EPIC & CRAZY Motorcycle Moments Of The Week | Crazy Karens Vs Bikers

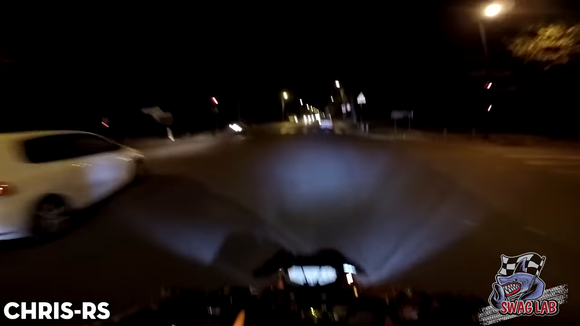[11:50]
Yeah. On a crowded street in Paris at night, a driver may have been playing with his phone while driving when he suddenly had a large motorbike and fled.